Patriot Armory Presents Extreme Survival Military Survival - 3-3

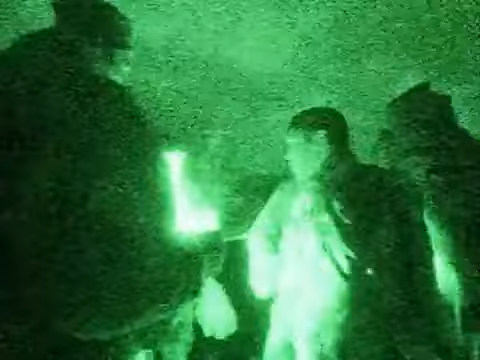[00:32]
the teams are just about to set off on the night navigation exercise
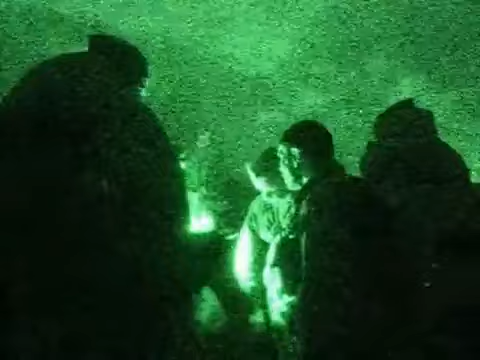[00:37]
now navigation is a critical skill of survival many survival situations start because
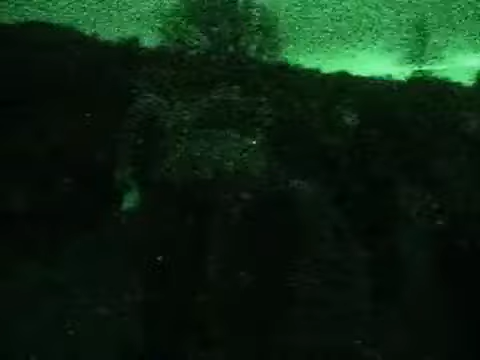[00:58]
friend despite all of the advances in modern night viewing technology
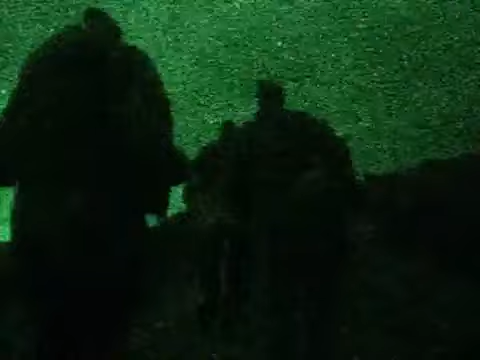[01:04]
we used an image intensifier to film the exercise
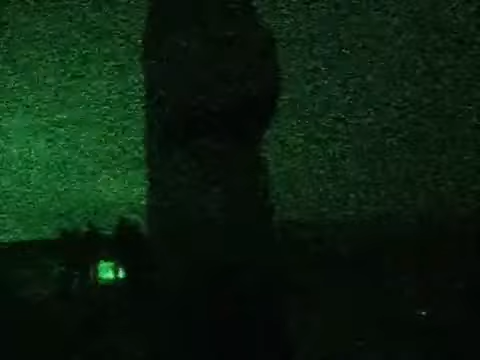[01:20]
if you haven't got a compass on a clear night you can use
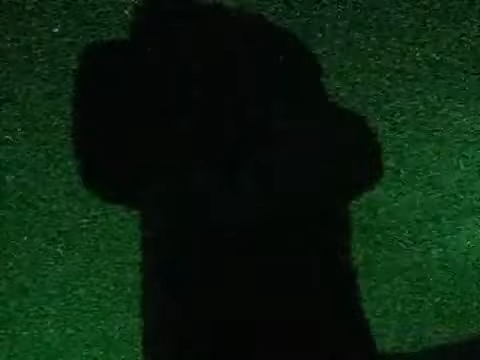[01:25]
the stars to point you in the right direction this constellation behind me here is called the plow the great bear or the big dipper
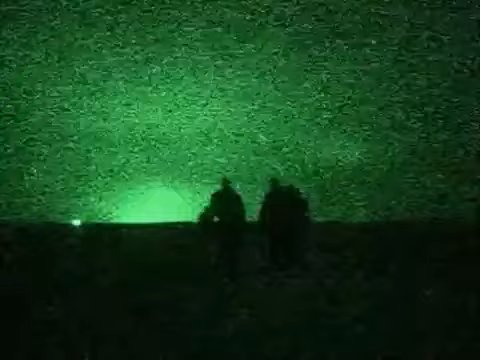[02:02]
that's south of me that's west and that's east as each of the groups come to the end of their 20 kilometer hike news is suddenly sprung on them that the exercise has been extended for an undisclosed period of time
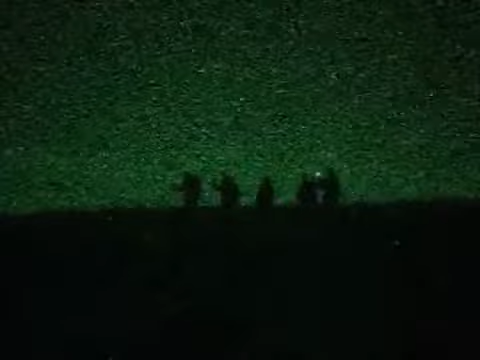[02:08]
up to this point they were under the impression that they would be returning to base for a hot bath and
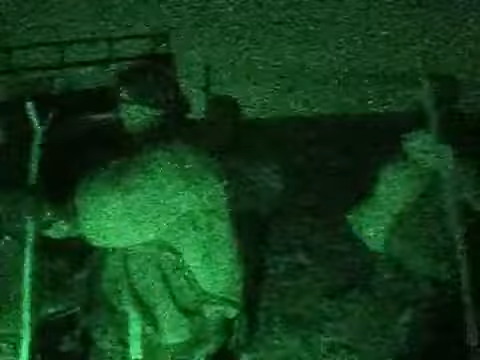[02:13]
a trip down to the local curry house not now using
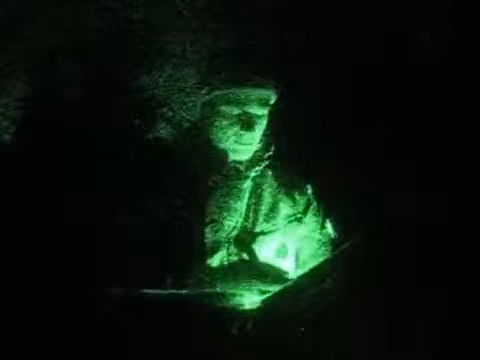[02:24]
the priorities of survival protection location water and food by now the students have spent over a week roughing it on the moors and for some of them the
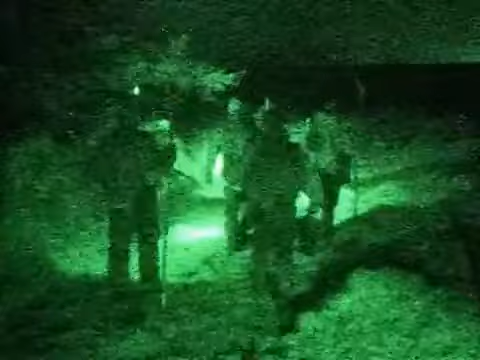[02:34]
strain is beginning to show after walking sort of across
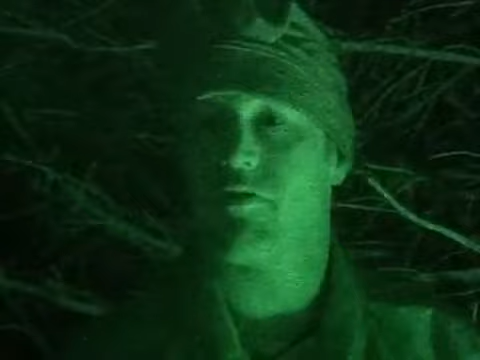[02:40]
dartmoor and uh a day up and a no sleep last night really because of the because of the cold i can't say i really enjoy all that i'd prefer to be at home once put it that way watching tell you something oh i'm better with a y but wouldn't we all this
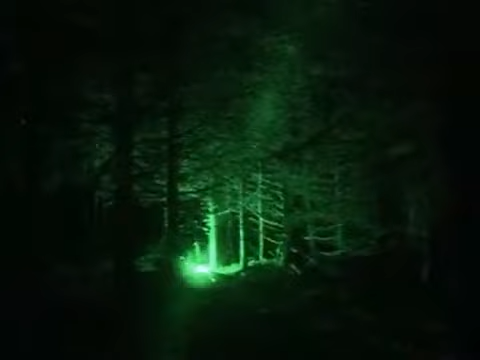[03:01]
is when the course steps up a gear the
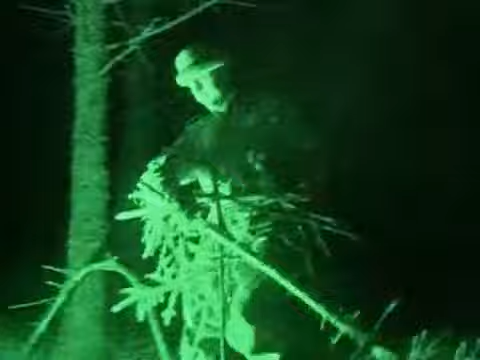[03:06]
students are now being tested on their resolve to continue with essential tasks however exhausted and emotionally drained they might be feeling
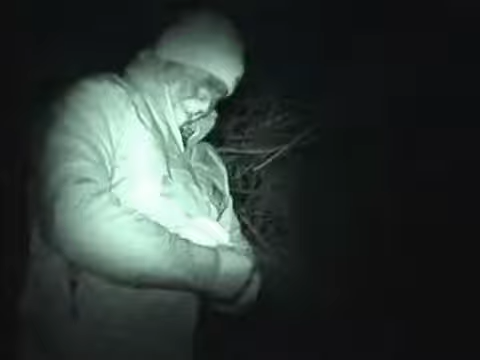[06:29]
the students seen here filming themselves have been on the run for two days
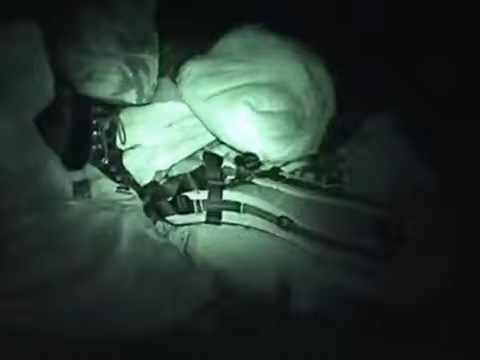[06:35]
the problem we've got is actually finding a decent site to